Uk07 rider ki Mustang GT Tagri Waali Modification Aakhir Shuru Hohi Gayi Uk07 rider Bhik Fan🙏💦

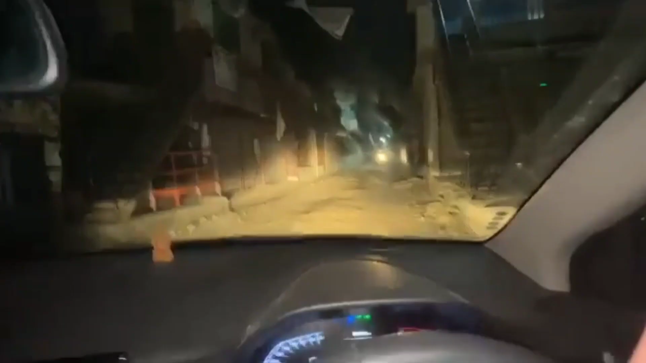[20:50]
अच्छा गाइस हम लोग पहुंच गए भव्य के घर, रोड देखो सामने, यहां तो जीटी आ सकती है ना भव्य,
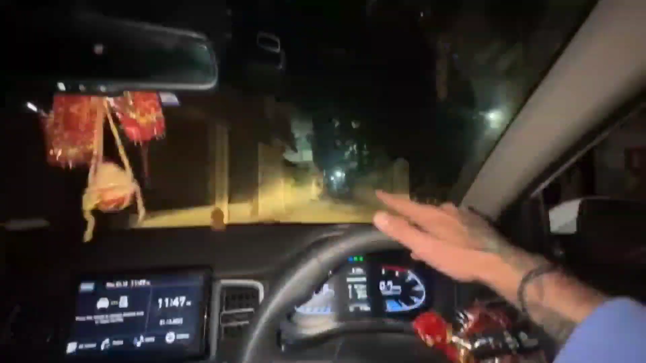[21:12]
ये बीच में यहां टांके लगा रखे हैं रोड के, बोल रही है जीटी आ जाएगी।